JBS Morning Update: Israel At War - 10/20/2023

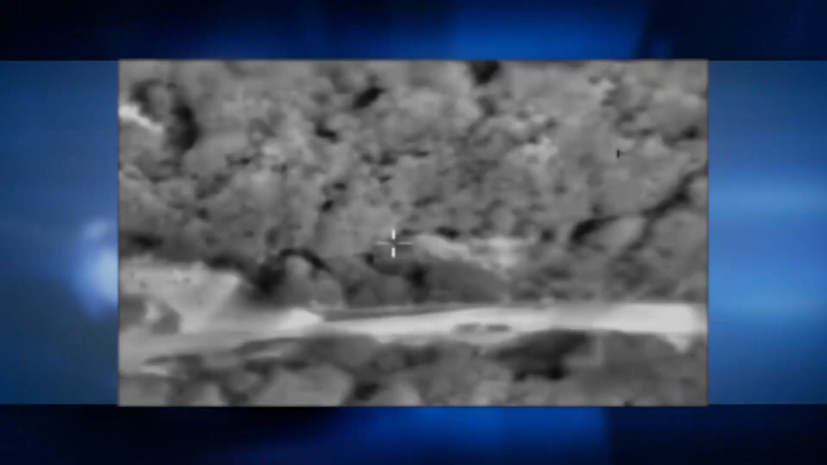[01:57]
And that an IDF aircraft operating in the area took out three Hezbollah terrorists identified in the area of Israel's border fence.
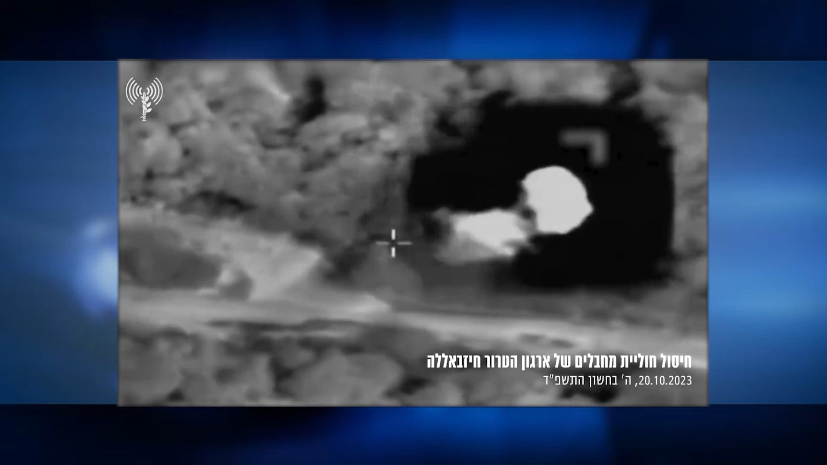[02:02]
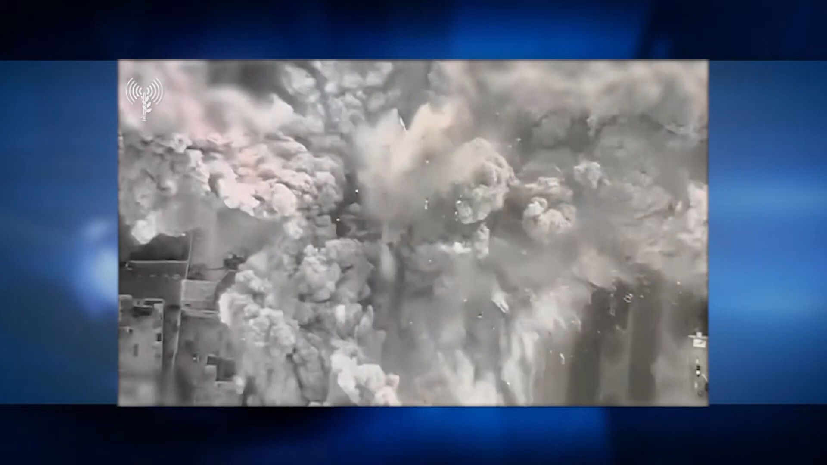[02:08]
Overnight last night, the IDF continued its airstrikes on Gaza, saying Israeli fighter jets attacked over a hundred
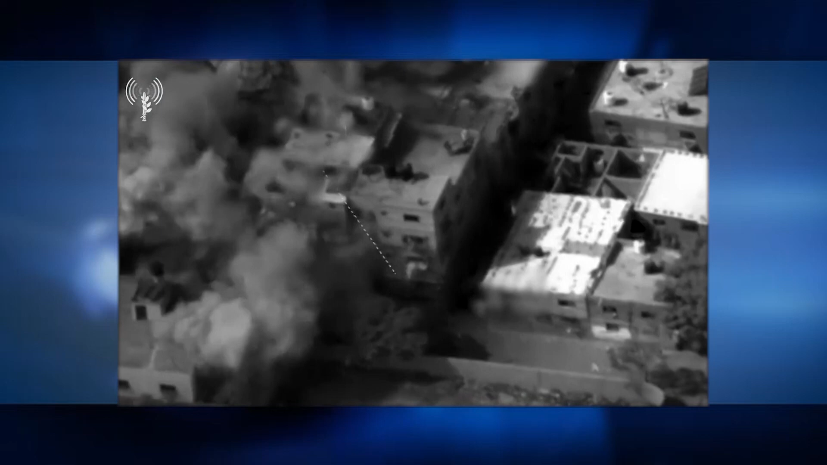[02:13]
operational terror targets in Gaza and eliminated a terrorist who was in the naval force